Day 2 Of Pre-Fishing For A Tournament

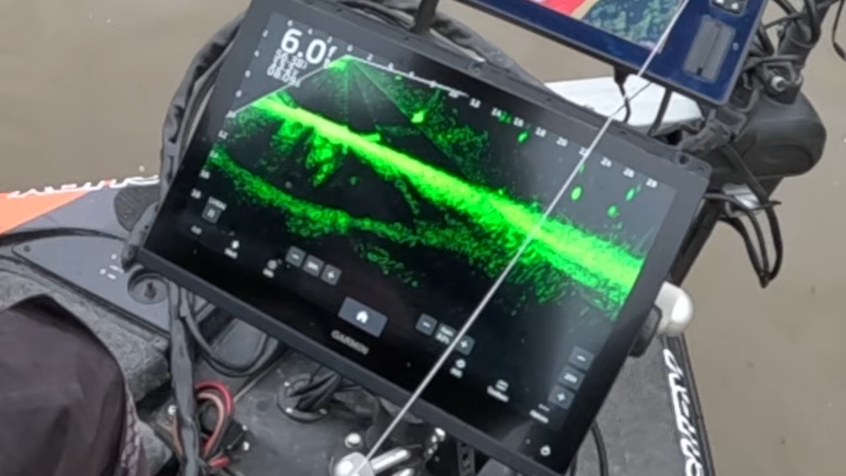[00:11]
Dang it. Boy, he followed it all the way to the surface, didn't he?
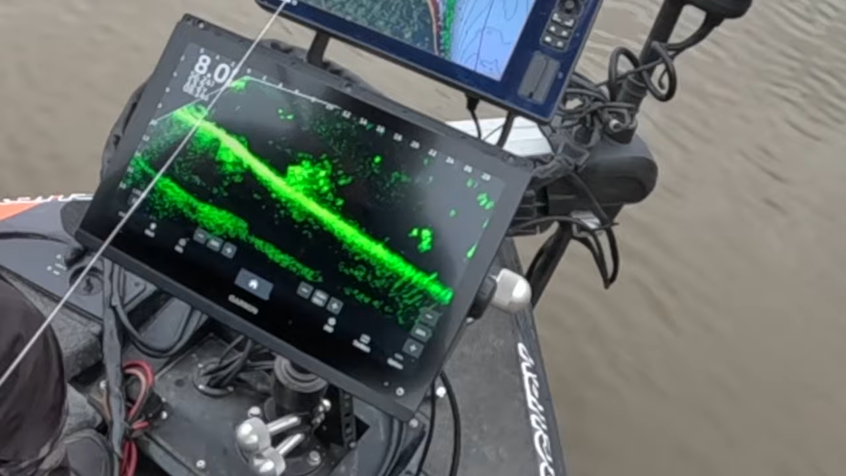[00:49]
Do you go in there? No, there's something right there. Dang it.
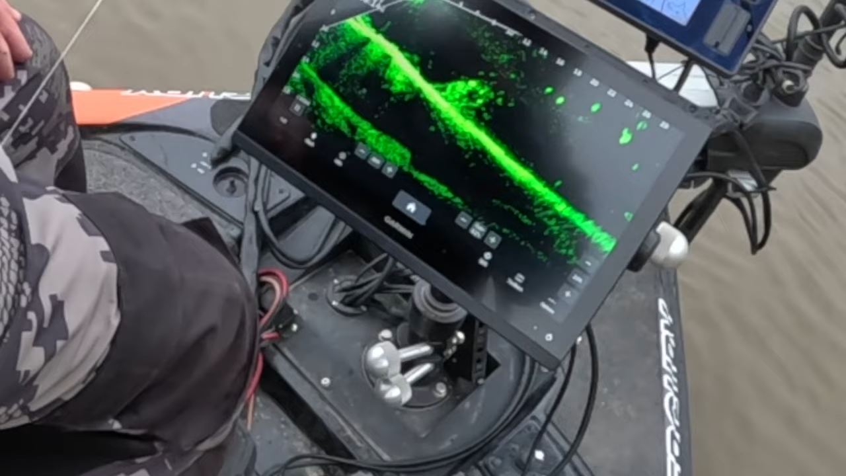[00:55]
That's him. That's him, isn't it? Oh, yeah, that's a good fish there.
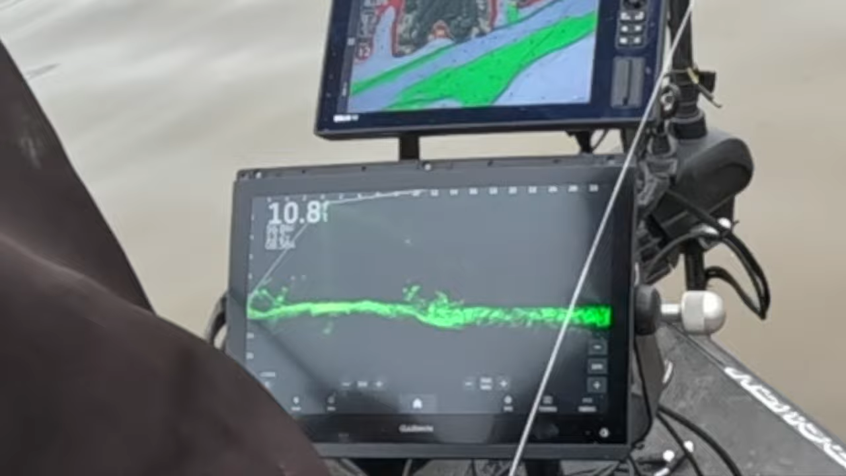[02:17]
There he is. You're right. Is that you right there on him?
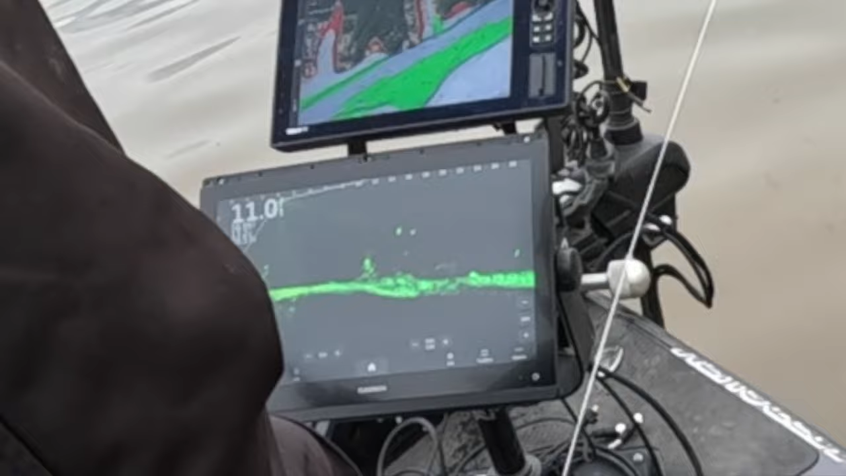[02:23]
Yeah. Oh. That was one. Oh yeah. Oh yeah. That's a better fish. You got him.
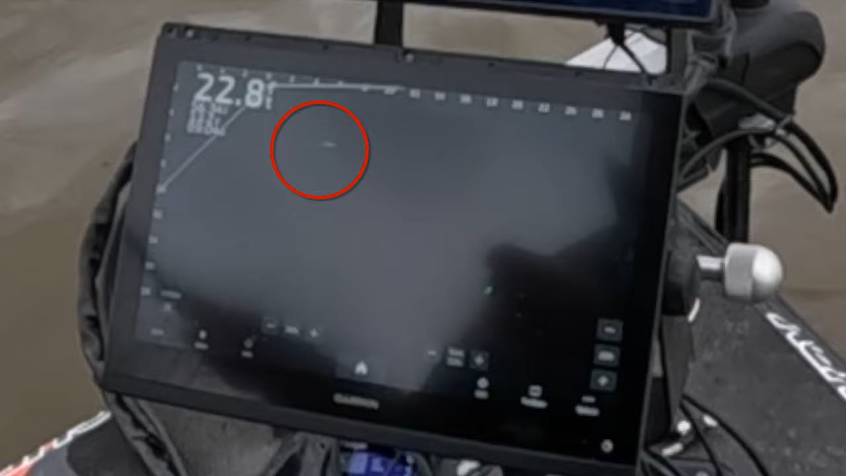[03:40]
Looked a little better when he turned sideways.
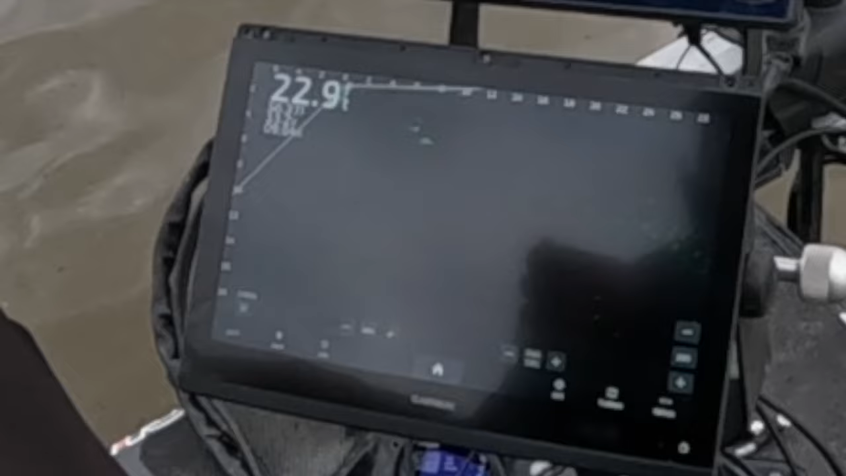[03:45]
Oh, now he sees it. Now he sees it, yeah. Oh, yes, sir.
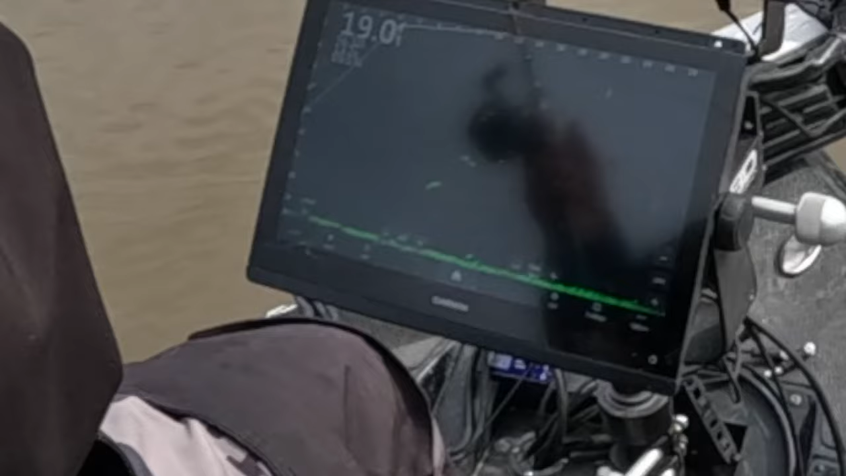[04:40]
There you go. Oh, he's gonna hit you again.
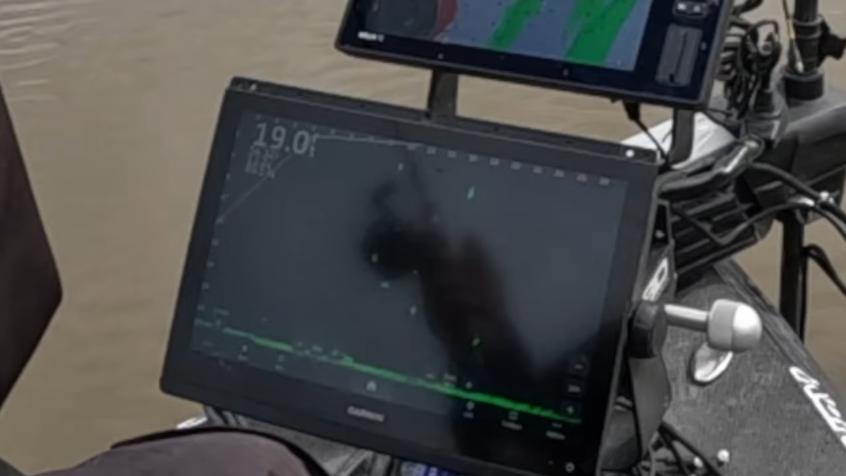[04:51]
Yeah. He looked at it, didn't he?
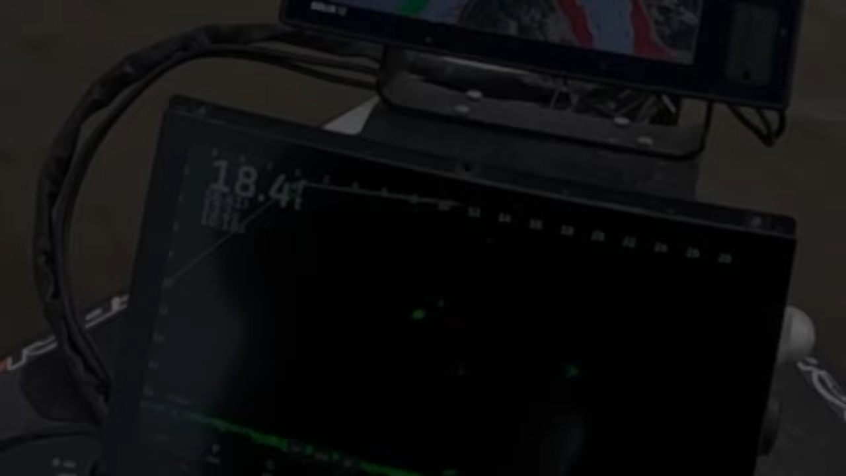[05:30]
Look at this one here, Charlie.
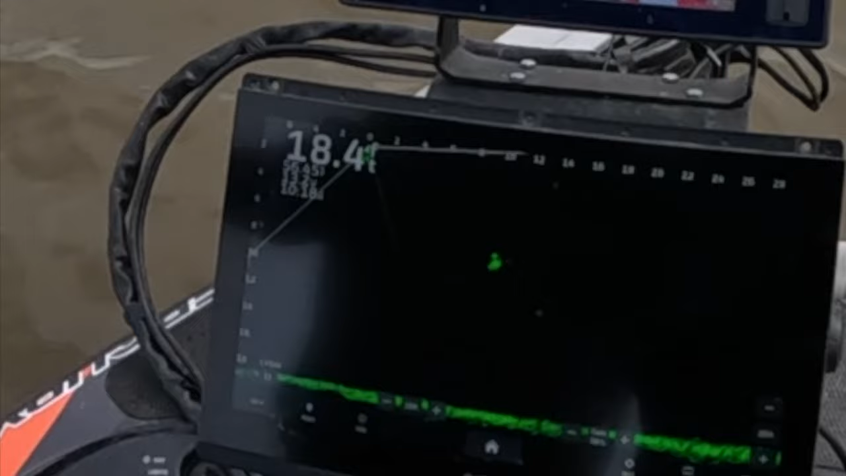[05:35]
Don't move.
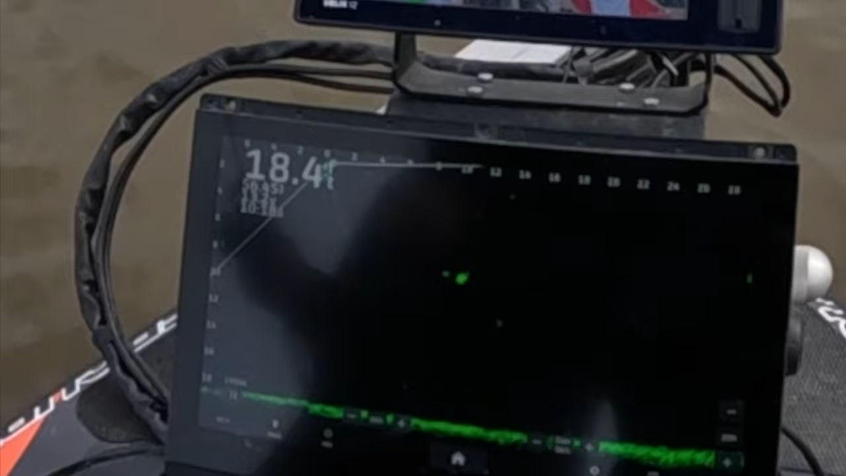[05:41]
On his tail, isn't it? Well, he turned and looked at it.